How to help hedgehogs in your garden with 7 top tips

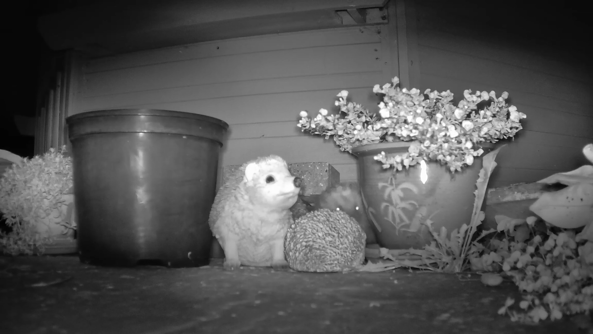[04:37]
A useful way to keep an eye on the hedgehogs in your garden is to get one of these wildlife cameras which are motion activated and provide no glow night vision to capture the nocturnal activities of hedgehogs such as in the videos that you can see elsewhere in this episode.